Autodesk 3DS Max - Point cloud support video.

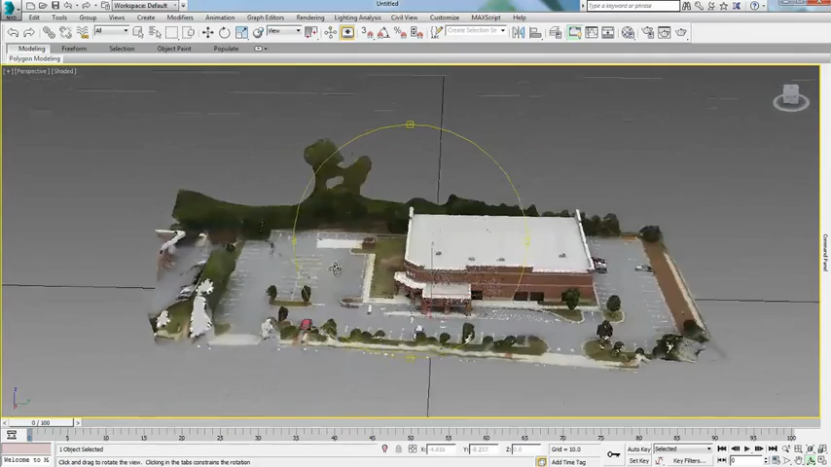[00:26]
take advantage of a connected reality capture workflow with a number of other Autodesk solutions such as Autodesk Recap,
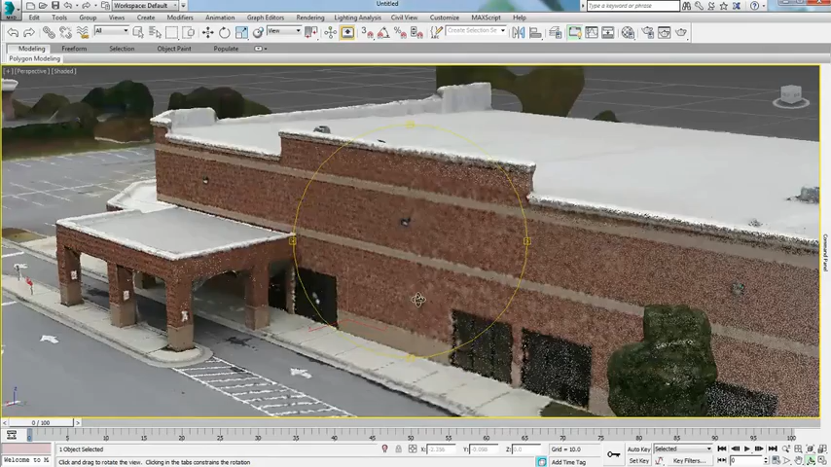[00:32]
AutoCAD, Autodesk Revit and Autodesk Inventor software.
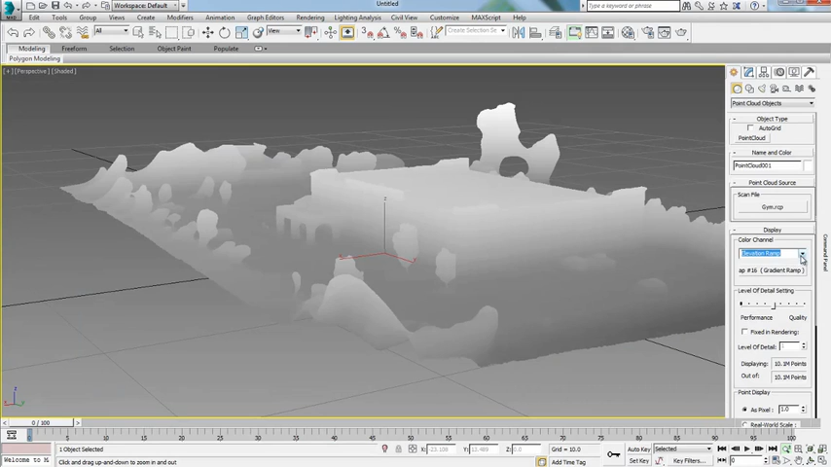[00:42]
intensity and elevation ramp directly in the viewport
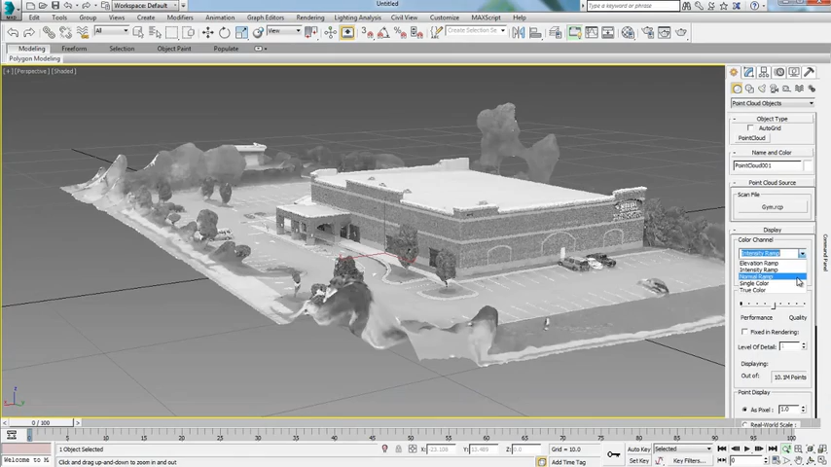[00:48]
permitting certain flexibility in display and understanding of the point cloud.
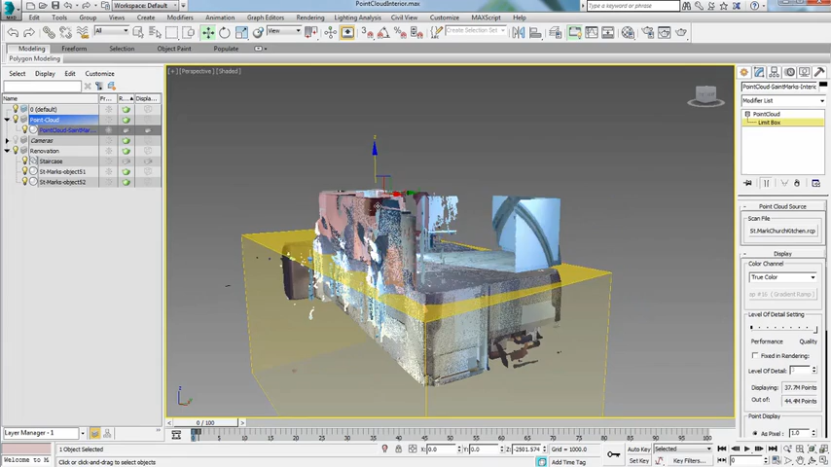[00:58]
display to reduce computing time and perform various tasks.
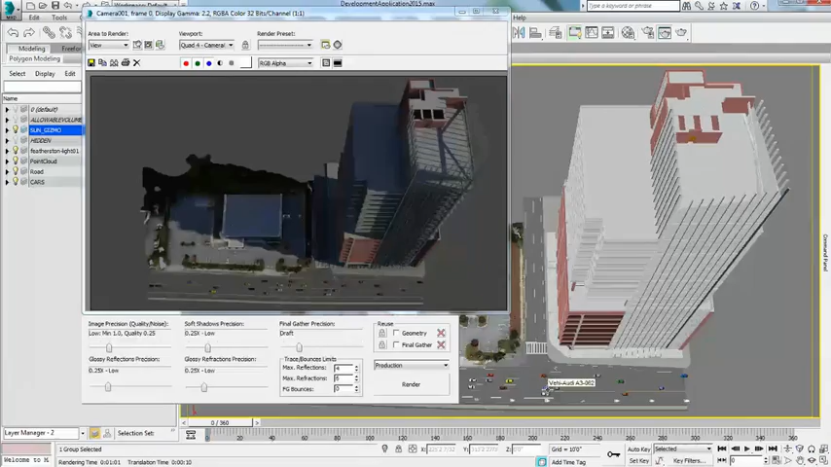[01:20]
Point clouds will also show in the reflected materials and have the option
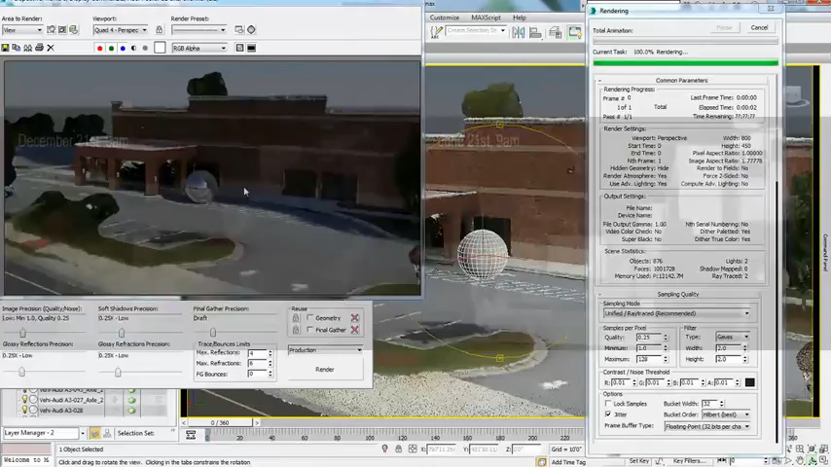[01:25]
to receive shadows from other 3D objects in the scene.
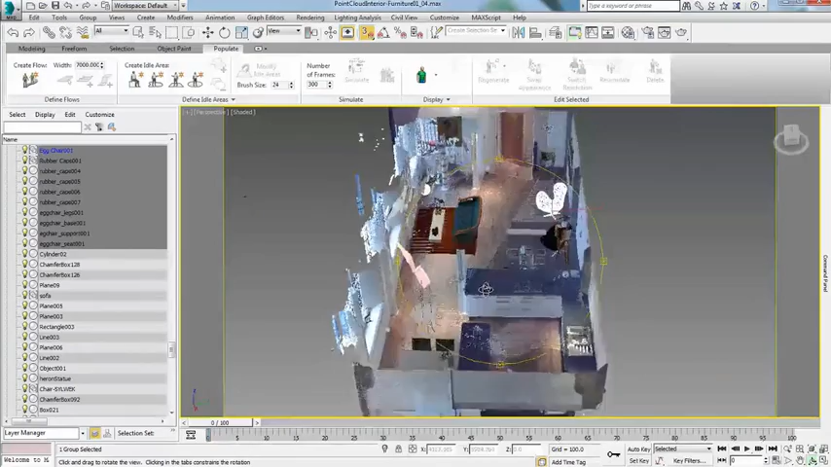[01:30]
The addition of point cloud support in 3ds Max and 3ds Max Design 2015 enables